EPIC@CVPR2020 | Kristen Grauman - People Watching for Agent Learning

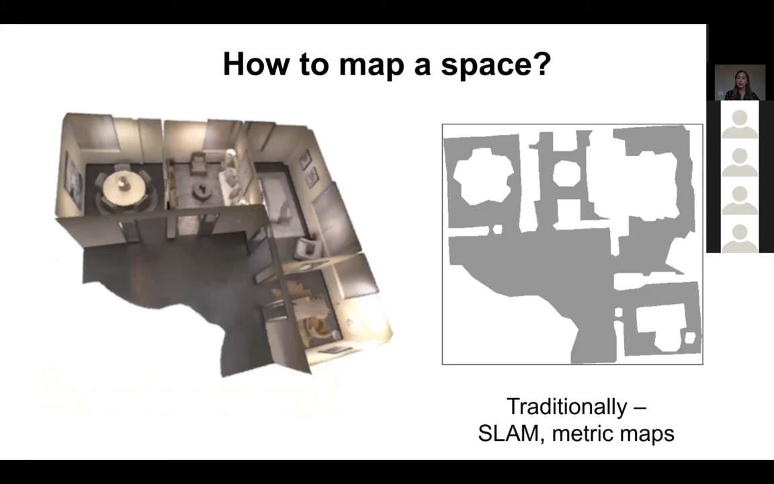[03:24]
And the traditional way to map it would be SLAM. So to build a metric map, either in 2D or 3D. However, what we're proposing in the work I'm about to show is to instead think about mapping in terms of human-centric functionality.